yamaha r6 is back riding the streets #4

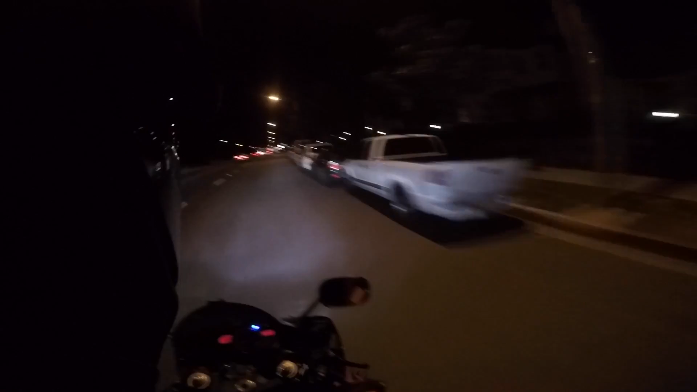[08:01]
Oh, so, yeah. The lady's freaking out. She's like, oh, my God. Do you need a hospital van? Do you need an ambulance? And I'm like, no, it's fine. I'm pretty much fine. Let's just go our separate ways. I hit, I mean, I hit the car. It didn't matter. I didn't care. I dropped my bike, but I hit the back of her windshield. She had one of those, like, big old, like, um... I've never really ever seen, like, those van pools. She had one of those. Yo, this guy's lights out on the left side. Right? Yeah, man. I thought the bike's a car.